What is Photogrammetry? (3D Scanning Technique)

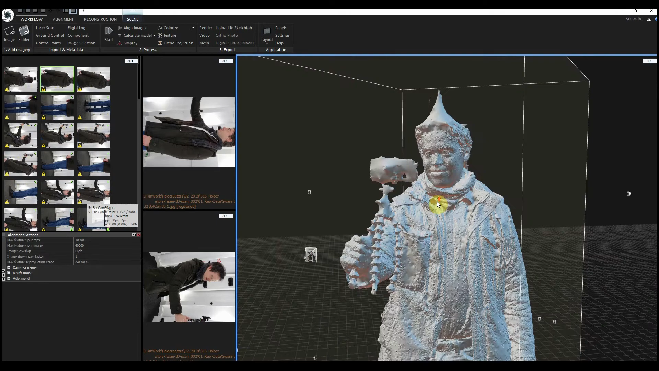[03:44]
The next step the texture is reprojected. The texture is the color information.